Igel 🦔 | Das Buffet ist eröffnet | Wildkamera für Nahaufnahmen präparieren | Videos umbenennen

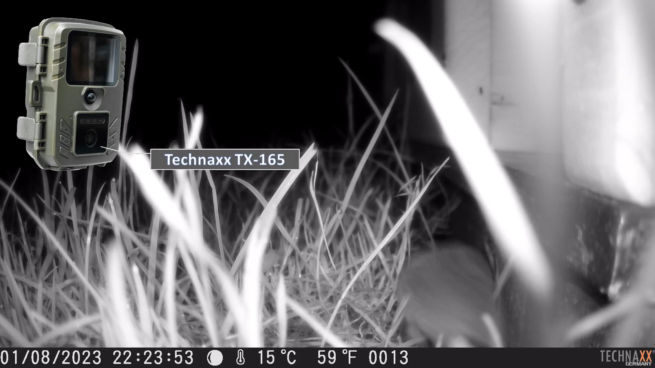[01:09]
Und siehe da, eine Spitzmaus, die riechen und schmecken alles sofort.
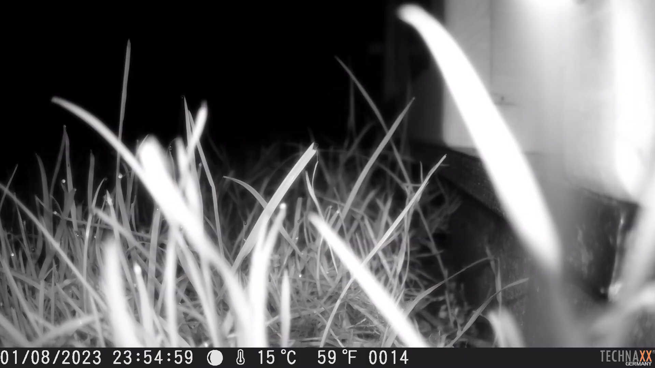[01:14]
Sie ist als erstes da, um hier auf dem Nassfutter des Katzenfutters schon mal ein paar Happen mitzunehmen.
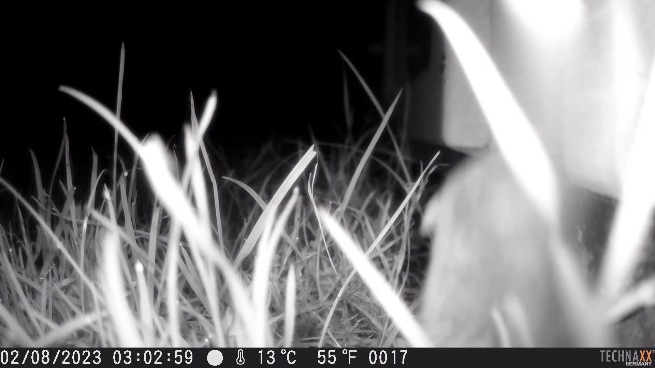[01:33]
Aber das ist jetzt einfach mal so, der Diner steht schon seit einigen Wochen,
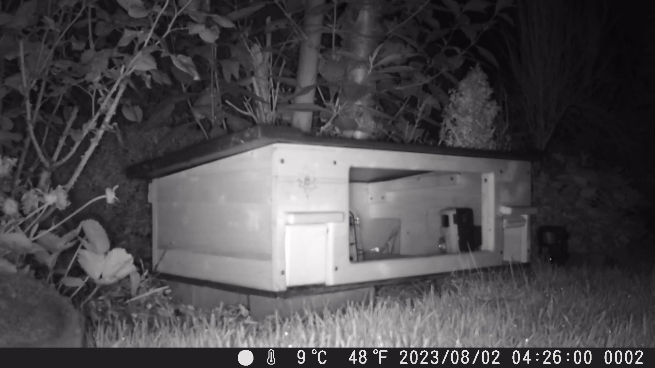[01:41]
aber seit einer Woche haben die Igel diesen Diner, diese Futterstation, das Schnellrestaurant mit dem Buffet gefunden. Und jetzt, na, das ist ja das Interessante,
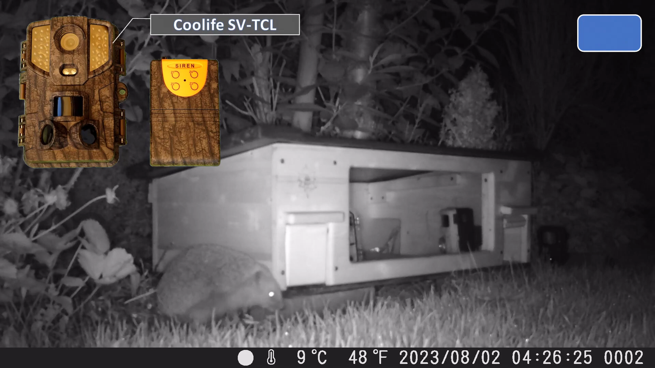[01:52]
auf Anraten von Kasi habe ich die Igel, äh Quatsch, die Rattenklappen alle erst einmal hochgeklappt.
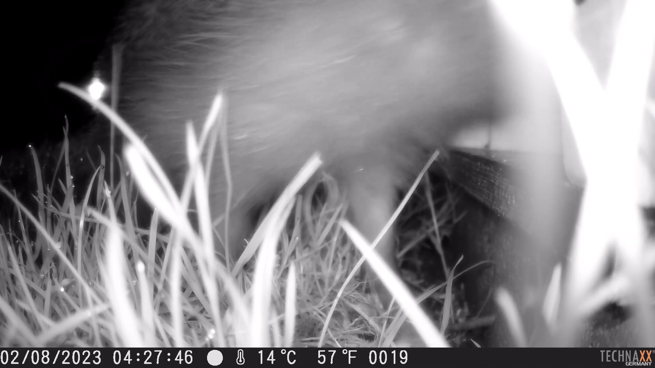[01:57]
Und momentan tritt der Igel nur durch die geöffnete Klappe ein und kommt in das Innere. Ihr seht, dort sind zwei Kameras postiert. Die eine, die K&F, hatten wir eben gerade zuletzt aufgestellt und präpariert.
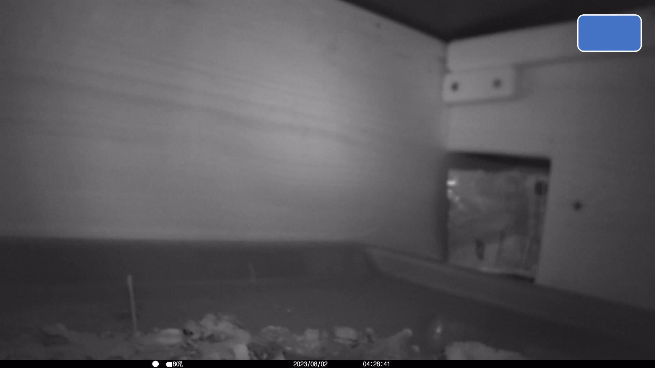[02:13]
Und jetzt hat er etwas zu kämpfen mit dem Plastik dieses Katzen-Nassfutters,
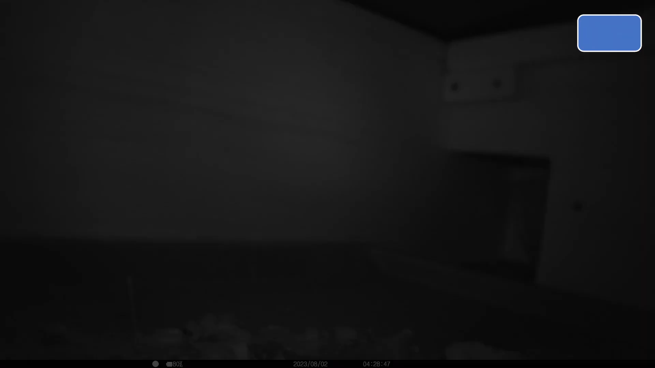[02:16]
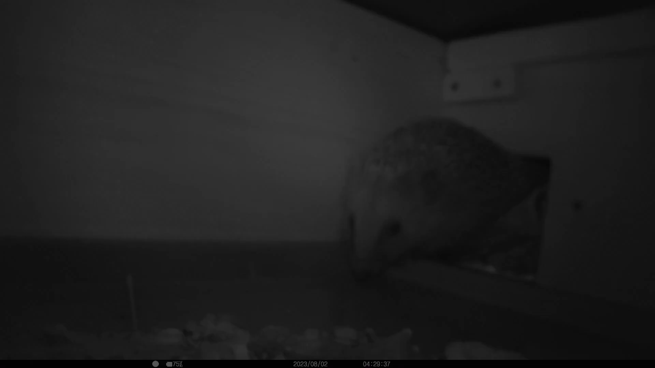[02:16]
aber hat sich jetzt den Zugang zum Inneren verschafft.
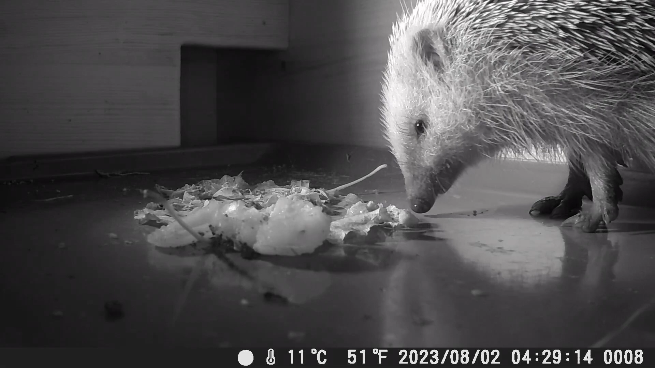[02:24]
Ja, ich halte es jetzt ein wenig spärlich mit dem Futter. Wie gesagt, Katzen-Nassfutter ist dabei, ein halbes gekochtes Ei ist dabei und, ja, das fiel mir ganz leicht, ich habe hier mit Blättern ein paar Buchsbaum-Zünslerraupen dazu gepackt. Mal schauen, ob der Igel vielleicht daran Freude findet oder ob die alle geflüchtet sind, das kann ich jetzt gar nicht so genau sagen. Auf jeden Fall wird hier jetzt herzhaft zugelangt.
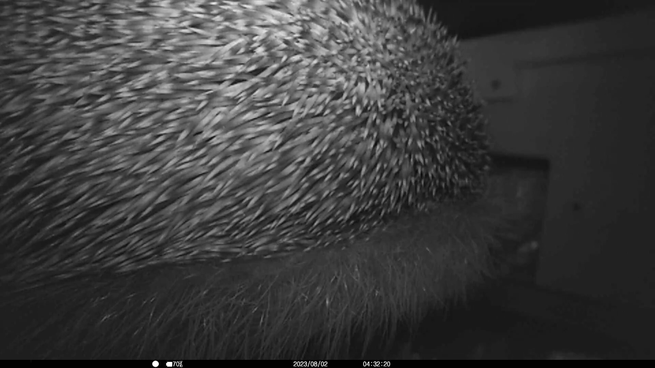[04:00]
Hier leuchtet jetzt die kleine Victor HC100, eine Kamera, eine Mini-Wildkamera, die ansonsten bei mir überhaupt nicht beliebt ist. Aber so ist es halt, Wildkameras, die ansonsten nicht so besonders überzeugen, können immer noch mal eine zweite Chance bekommen, indem sie für Nahaufnahmen, für Makroaufnahmen in Kombination mit Nahlinsen zum Einsatz gebracht werden. Das zeigt sich hier jetzt eigentlich auch ganz eindrucksvoll in gleicher Weise mit der K&F. Eine Kamera, die mich nicht so ganz überzeugt,
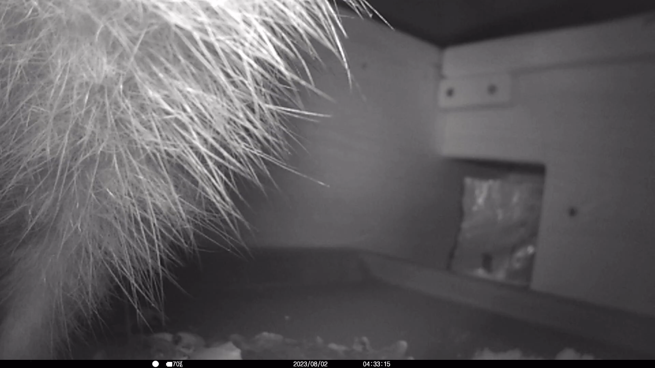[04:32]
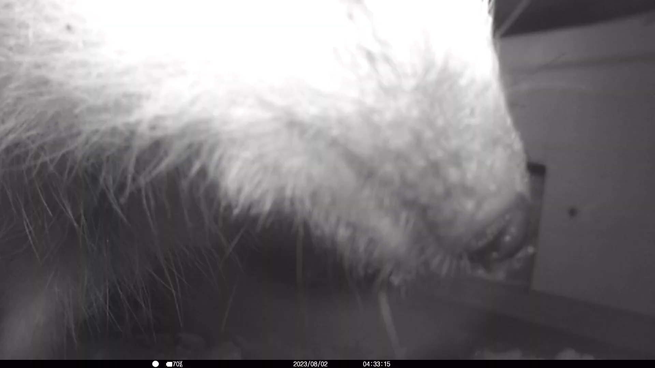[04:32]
aber auch hier für Aufnahmen im Nahbereich kann sie wirklich gute Ergebnisse erzielen. Hier in Kombination mit der Victor HC100 und das ist halt eben das, was meistens, da muss es erst ein bisschen ausprobieren. Es ist nicht so, dass man auf Anhieb, ich sag mal Jagderfolg hat, auf Anhieb schöne Aufnahmen erzielen kann, um die Kombination letztlich erfolgreich hinzubringen. Da rufe ich euch alle zu, für diejenigen, die das auch machen möchten, habt etwas Geduld.
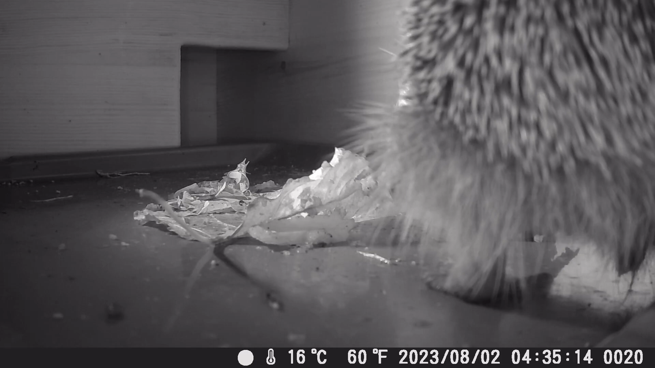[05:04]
Der Erfolg stellt sich nicht immer sofort ein. Das braucht etwas Mühen, etwas Erprobung. Da muss man, ja, es ist ein bisschen Trial and Error, muss man ganz klar sagen. Ja, dieser Igel hier, ich glaube, das ist ein Männchen aus einigen Perspektiven. Auch sieht man das, glaube ich, ganz gut. Ich weiß nicht, ob mittlerweile schon mehrere Igel diesen Diner entdeckt haben. Ich werde jetzt in den nächsten Wochen in der Saison hier beobachten, welche Igel hier unterwegs sind und ob man Unterschiede sieht.
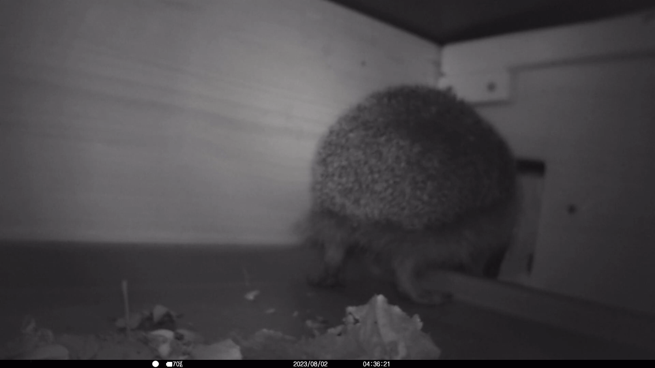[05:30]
Ja, jetzt scheint das Restaurant, das Buffet zu verlassen. Er hat auch im Wesentlichen nicht alles, aber das meiste abgeräumt. Nein, der Rückzug wird angetreten. Ja, es wirkt jetzt so, er ist unentschlossen. Hat er noch Appetit, wird er jetzt ärgerlich,
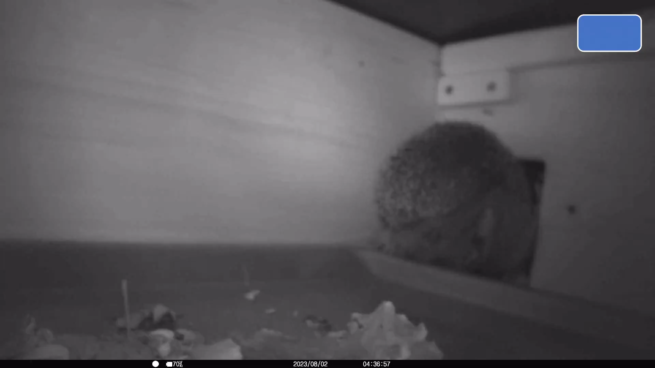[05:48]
weil er nichts findet oder findet er den Ausgang nicht? Ich bin mir da nicht ganz sicher.
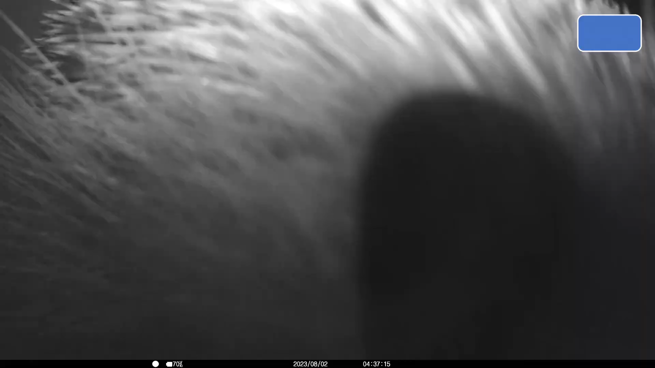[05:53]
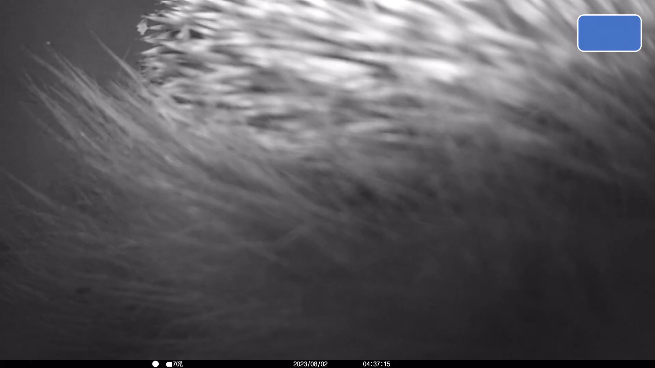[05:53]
Es scheint eine Mischung aus beiden zu sein. Jetzt sieht es fast ein bisschen so aus, als wenn er zwischenzeitlich ein Panik gerät und ich weiß, wie er hier aus dem Diner rauskommt. Aber siehe da, er hätte da rauskommen können. Ah, die Igelklappe. Quatsch. Die Rattenklappe war zu. Vielleicht hat ihn das noch abgehalten.